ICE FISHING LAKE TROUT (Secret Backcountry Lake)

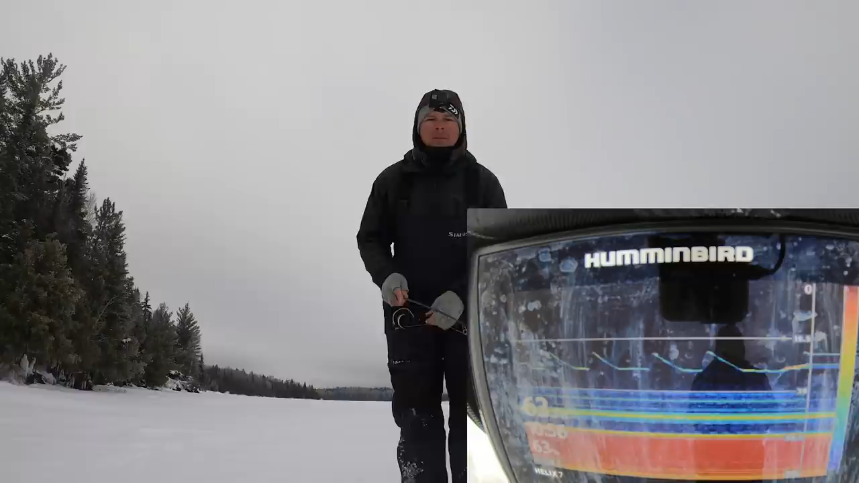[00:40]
He came in and tapped it, like out of nowhere. Still around, he's chasing it down now.
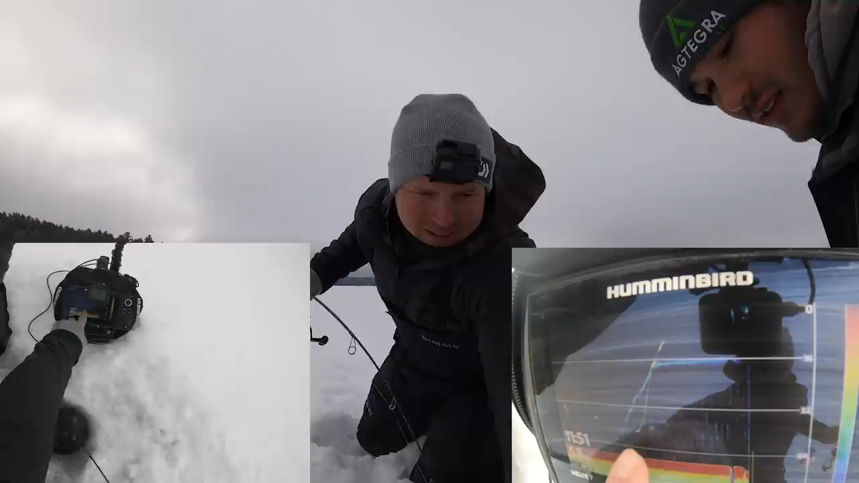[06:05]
Came screaming up. This one I think I got in the mouth.
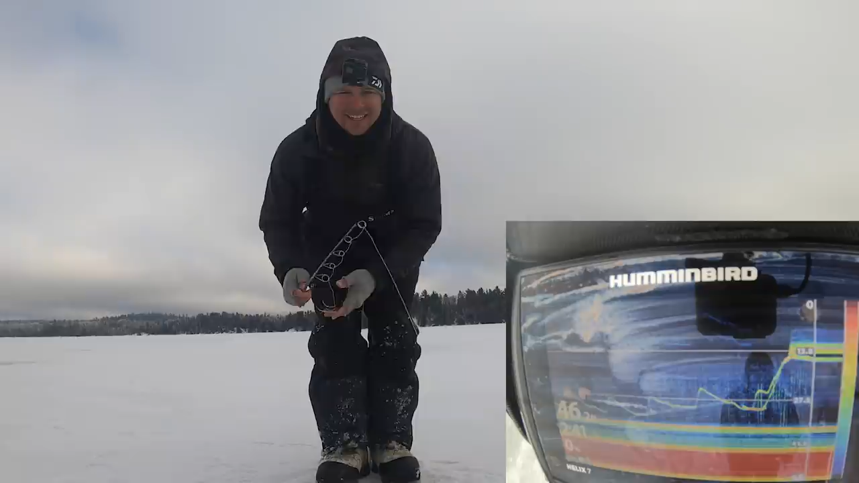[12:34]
Come on. Oh, he's still there. Come on. How did I miss that one? Oh, he's chasing it. Come on. Mine's chasing it down.